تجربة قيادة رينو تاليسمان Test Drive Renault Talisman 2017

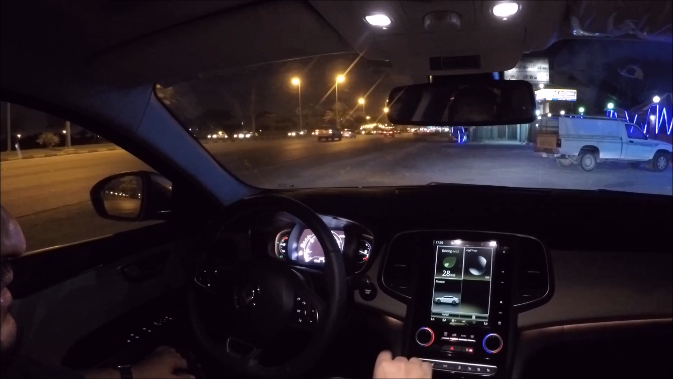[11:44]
حبيت أني يجرب النظام بالليل عشان تكون الشاشة واضحة عندي اختيار الإعدادات نضغط على الزر حق الباركينغ من هنا يطلع عندني الخيارات أي خيار نبغاه عشان نوقف السيارة فيه حسب نوع الموقف اللي نوقف فيه هنا حاليا الموقف مثل هذا حيقول لك اضغط المؤشر أو الإشارة على المكانة بتوقف فيه قينا إشارة يمين السيارة رح تبحث عن موقف مناسب
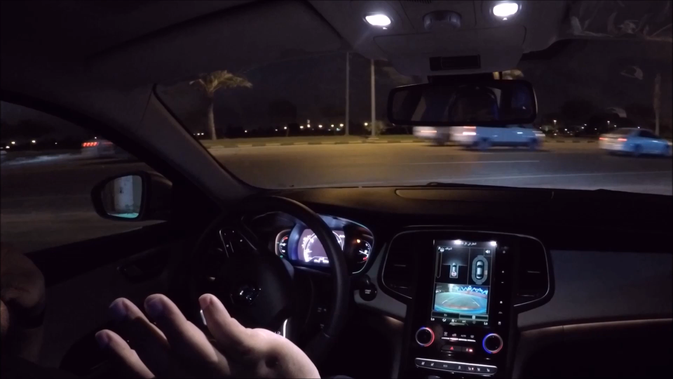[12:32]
لا دايس على البنزيل لا دايس على البريك ولا دايس على أي حاجة السيارة قاعد توقف لوحدها الحين لو قدام القير السيارة الحالها نفس الشي قاعد تعدل نفسها